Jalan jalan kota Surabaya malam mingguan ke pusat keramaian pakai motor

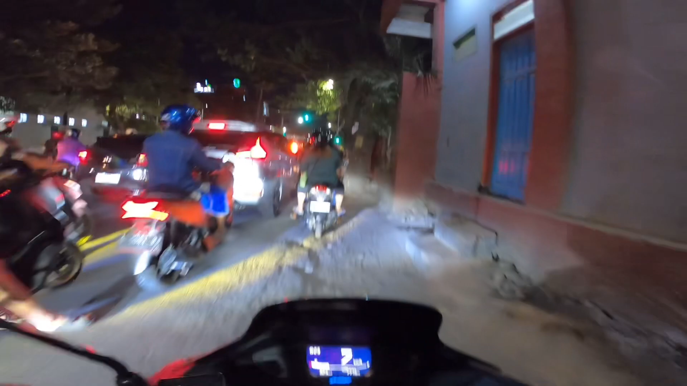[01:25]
Ini agak ramai juga nih Mat, padat juga.
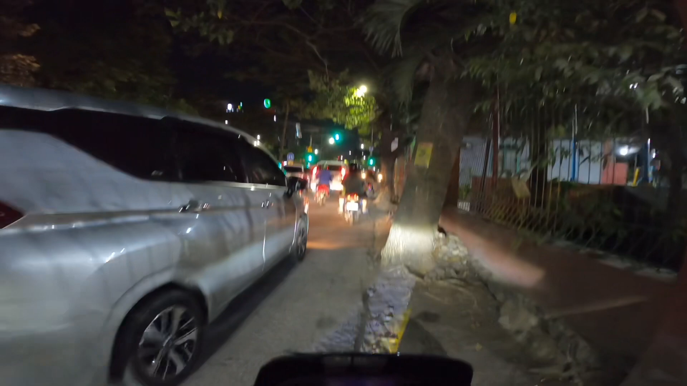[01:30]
Ini saya sudah nyampe di lampu stopan seperti biasanya saja.
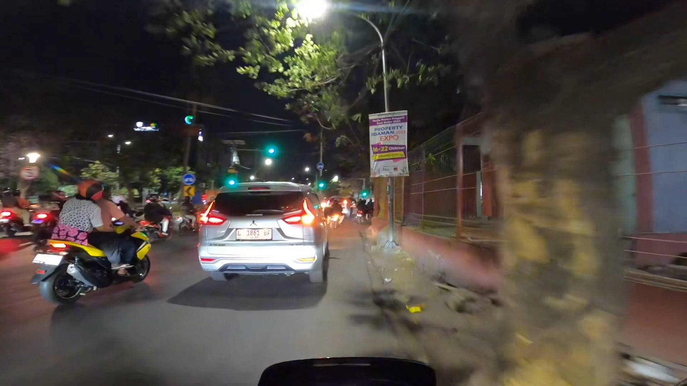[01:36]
Sebut saja di lampu stopan, utaranya Rumah Sakit Dr. Sutomo.
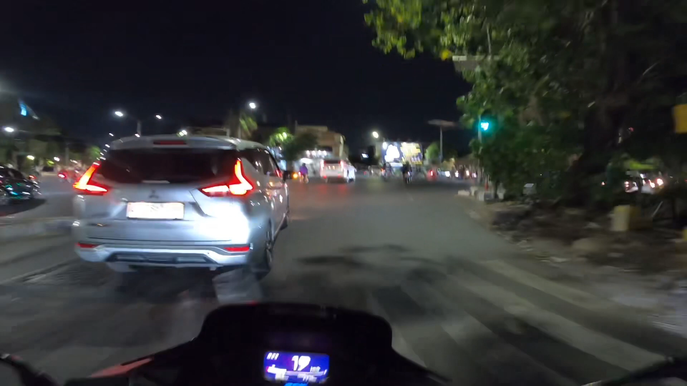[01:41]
Belok kanan seperti biasa, sudah beberapa kali saya ulas jalan ini. Ini sudah di area sekitar kapal selam. Macet ini Mat, macet sampai sini nih.
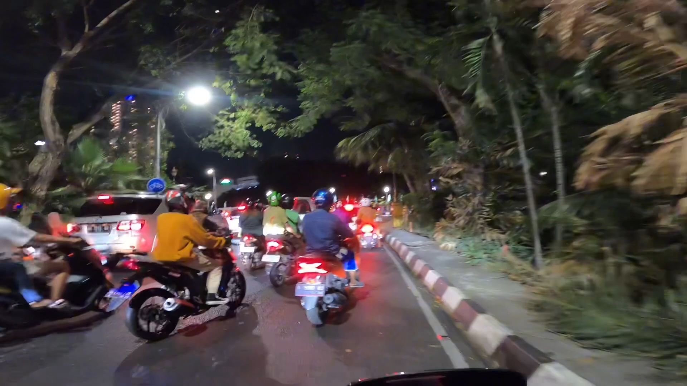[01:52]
Ternyata begini Mat, kalau malam minggu. Ini orang-orang pada banyak yang mau nyangkruk, yang mau ngangkring.
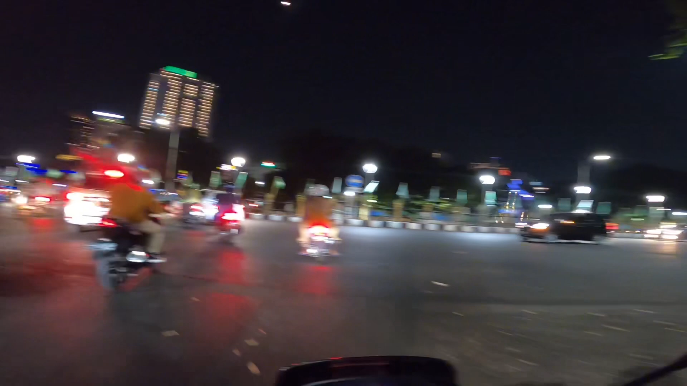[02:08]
Oh begini ternyata di jalan ini kalau malam ya. Biar tahu aja. Ini mau kemana semua orang-orang ini?
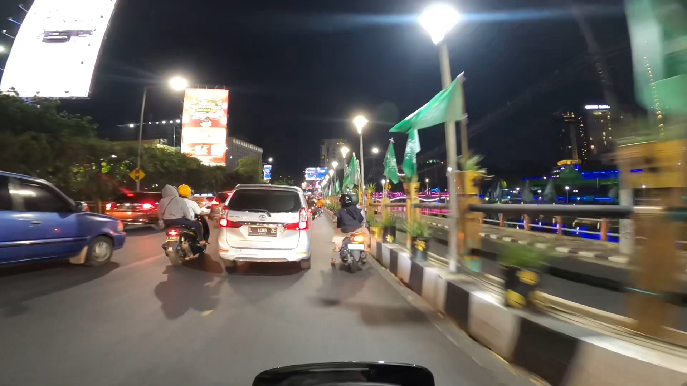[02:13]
Macet mat. Padahal lampu stopan udah nyala biru tuh. Udah nyala hijau. Bahasa-bahasa kebiasaan di Madura kebawa Mat.
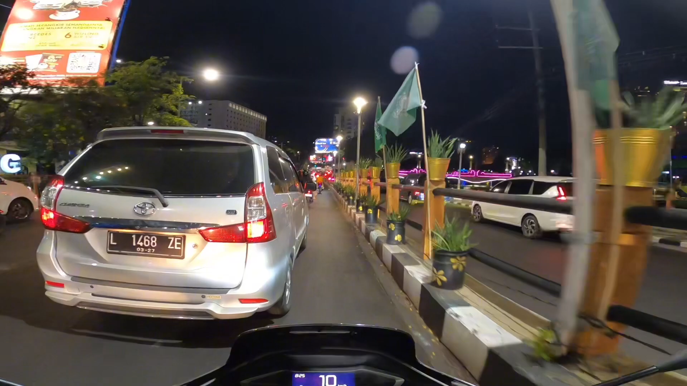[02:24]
Hijau dan biru tuh sama Mat kalau orang Madura. Biru semua gak ada hijau.
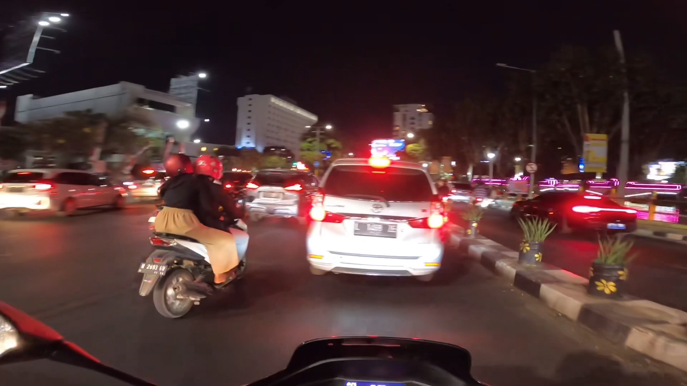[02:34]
Oh tuh, sampai sini aja udah kayak gini Mat.
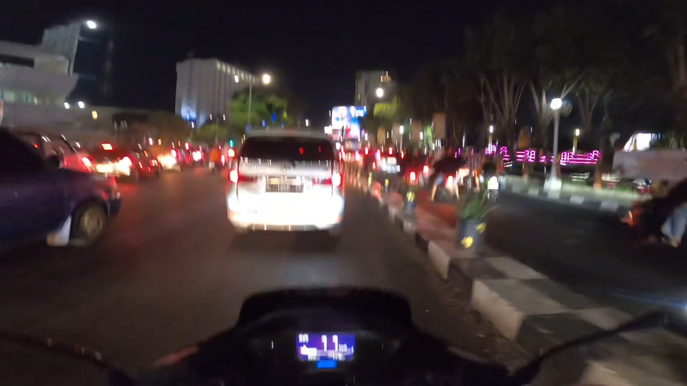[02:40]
Ya pantesan agak cukup padat, merayap juga. Karena jam-jam segini, ini keluar-keluar masuknya orang-orang yang sudah mengunjungi Delta Plaza. Bentar lagi seperti biasa kita melewati Delta Plaza ya.
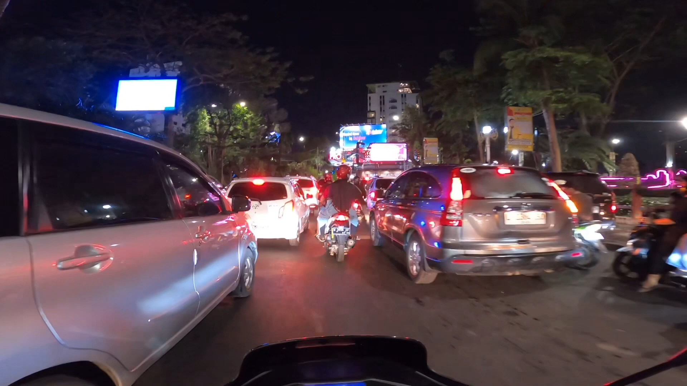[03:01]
Cuman bedanya ini malam, yang sudah saya ulaskan siang. Ini berlanjut ini sampai sekitar jam 10 sampai jam setengah 11. Jam 10-an waktunya semua karyawan di Delta Plaza itu pulang. Dan itu juga ada pengaruhnya.
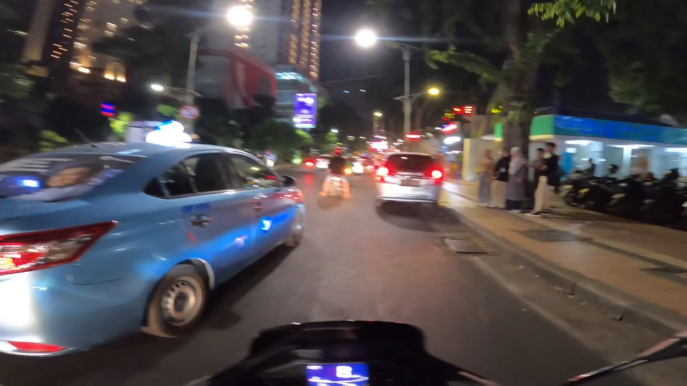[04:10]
Oh, ada mbak-mbak lagi nungguin apa tuh? Seperti biasa ya, yang baru masuk dukung terus channel ini agar lebih mudah saya kembangkan.
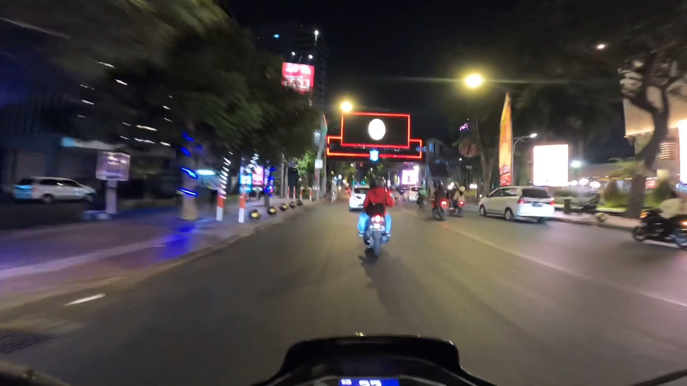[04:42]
Caranya seperti biasa, like, subscribe-nya, nyalakan ekon lonceng juga agar selalu dapat notifikasi video-video terbaru dari channel ini. Apabila bermanfaat, berguna, apalagi menghibur,
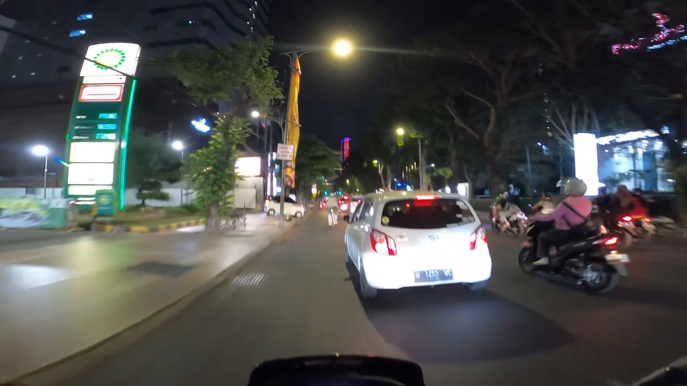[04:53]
Bantu untuk menyebarkan video-video yang ada di channel ini ke media-media sosial lainnya.
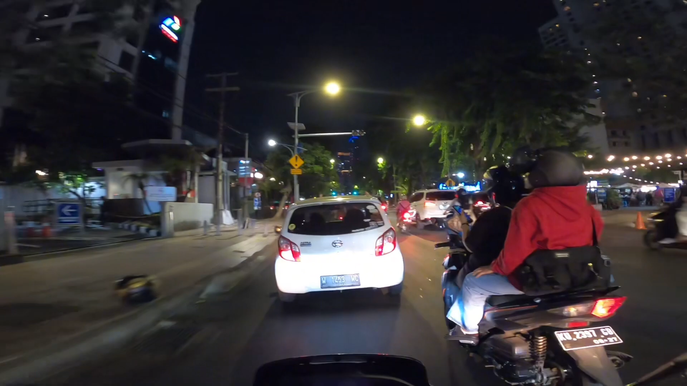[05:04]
Ini masih di Jalan Pemuda kita, Mat. Di Jalan Pemuda.
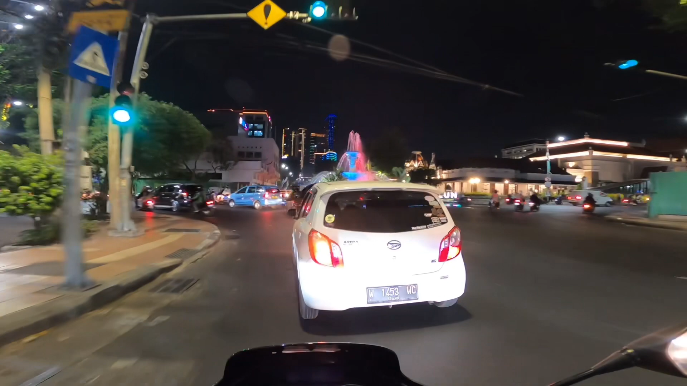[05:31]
Air mancur, Mat. Seperti biasa di sini belok kiri.
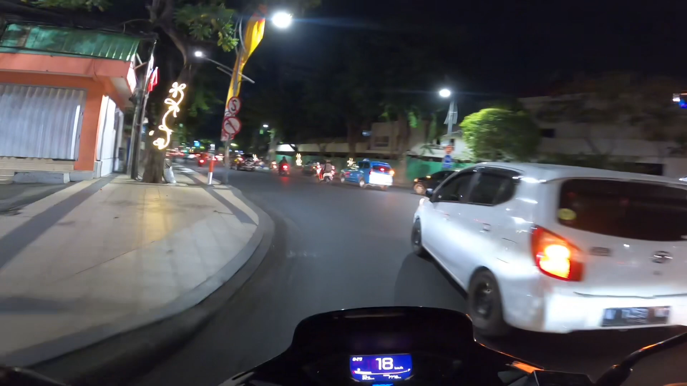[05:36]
Lalu ambil posisi sebelah kanan. Nah, di sini nih tempatnya muda-mudi nongkrong biasanya di kawasan Pemburuncing ini.
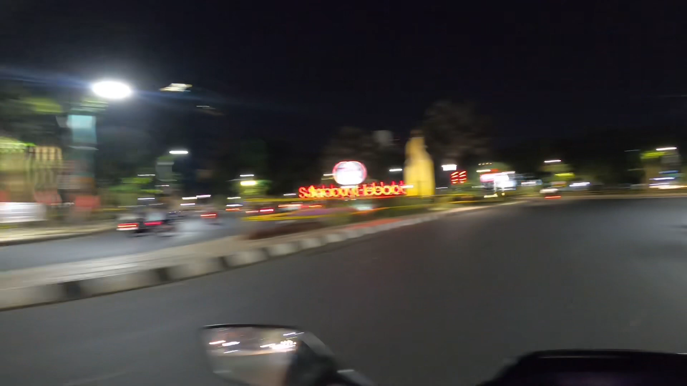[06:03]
Tempatnya di sini, Mat, kawasannya. Kita lewat sebelah sana aja. Sebetulnya lewat sini juga lebih cepat, lebih efisien secara waktu. Kenapa saya pilih arah yang ini? Pengen tahu aja, dan teman-teman semua tahu juga seperti apa kalau malam mingguan di Surabaya, pas di jantung kotanya.
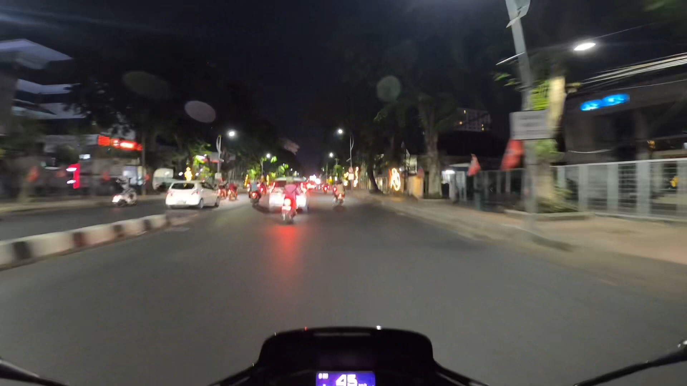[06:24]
Ya kira-kira seperti ini. Ini jam menunjukkan jam 8 lewat 30 menit PM, ya. Jam 8 lewat 30 menit PM atau jam 20 lewat 30 menit. Senya ke kanan di sini, Mat.